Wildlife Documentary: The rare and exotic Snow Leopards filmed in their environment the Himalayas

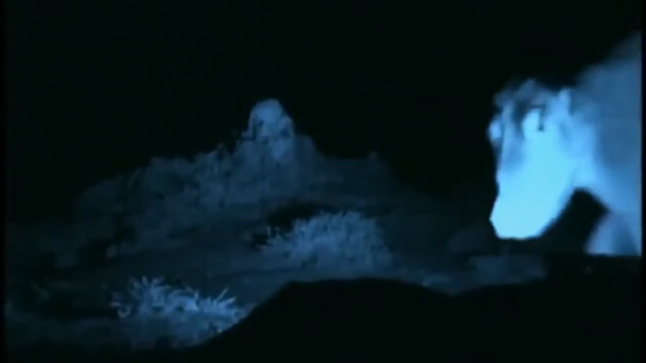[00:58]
But glimpse it for a moment, and then it's gone.
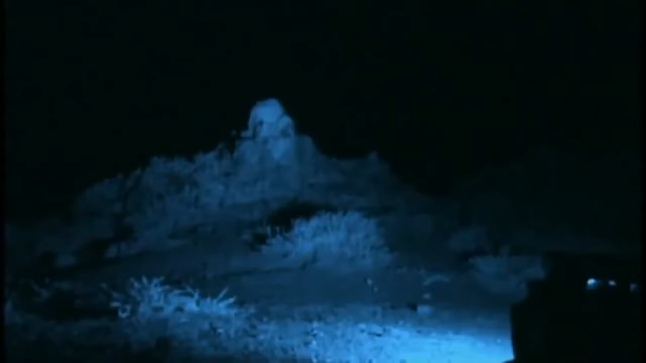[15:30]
Oh, we have got lucky. It's a snow leopard.
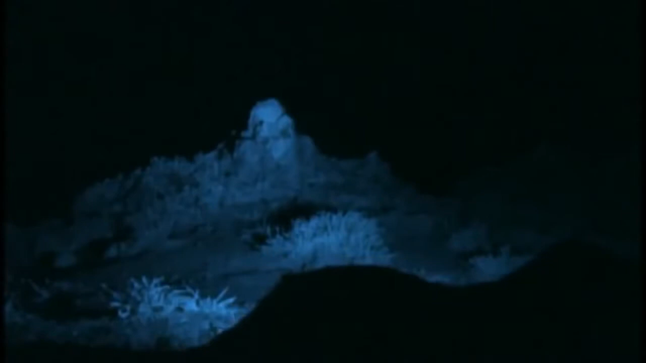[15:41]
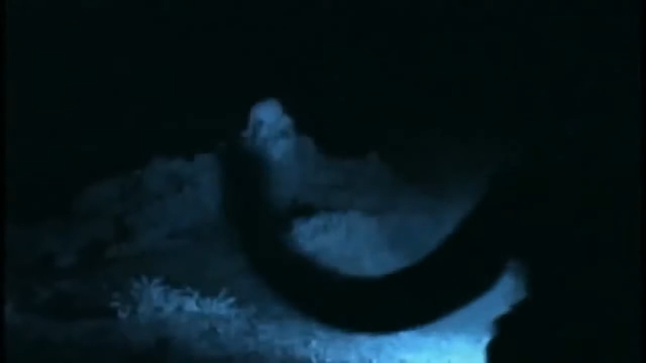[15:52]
It's the yak from the village. Just a bit too big to eat. Now, what else have we got?
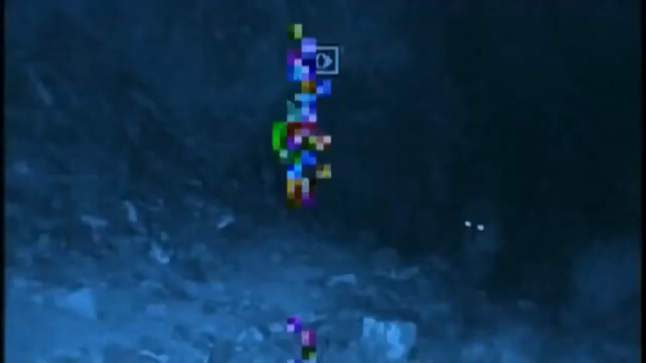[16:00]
Oh, a cat by the rock.
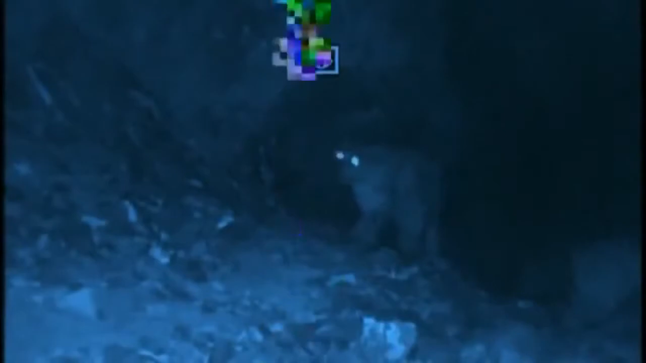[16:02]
Ah, the camera's screwed up, damn it. Ah!